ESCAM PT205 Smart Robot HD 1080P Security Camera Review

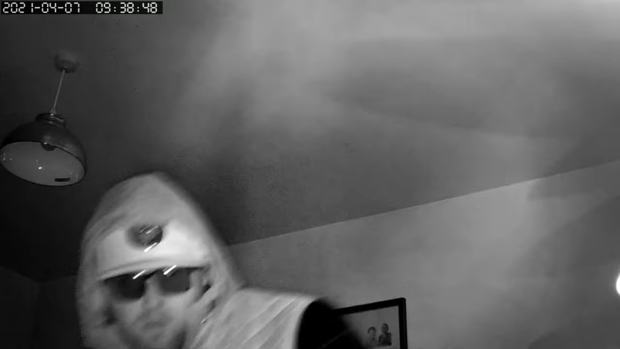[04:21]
too bad while using those built-in infrared lights but i have to note for a camera with a 2 megapixel camera it's actually very much surprising and quite clear picking out facial features so yes i can definitely recommend that if you
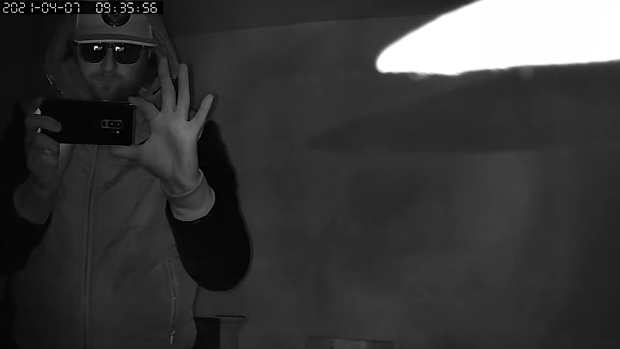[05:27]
yep nighttime recording does dip somewhat but while using
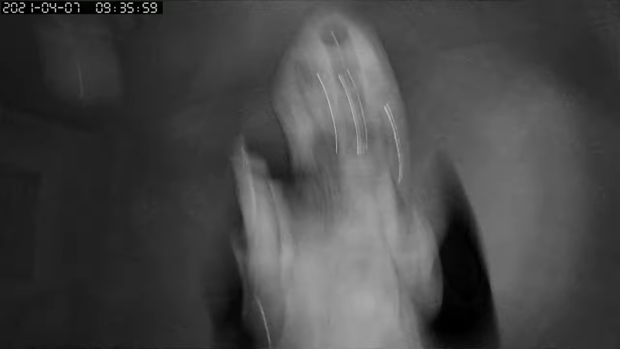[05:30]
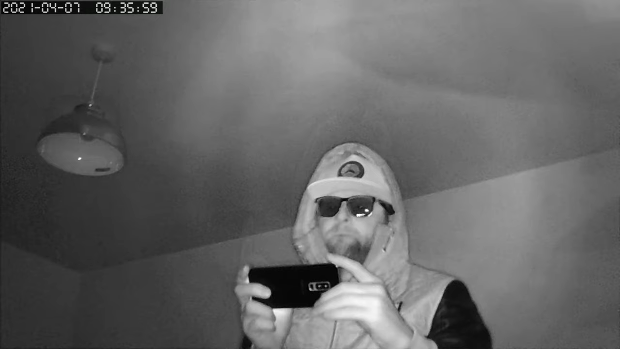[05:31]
that 850 dot matrix infrared technology high sensitivity photo resistor night vision can reach a fairly good recording distance up
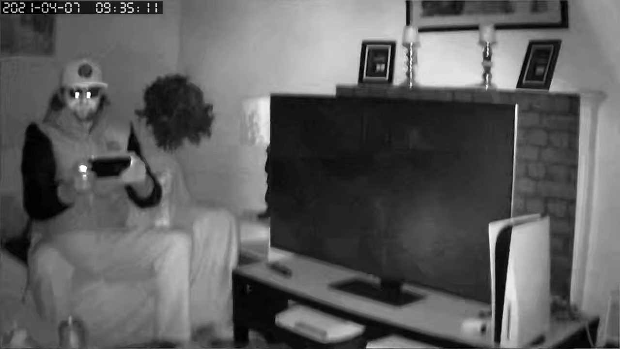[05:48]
or a 2 megapixel security cam that does have two-way audio auto white balance motion detection built in with step shot capabilities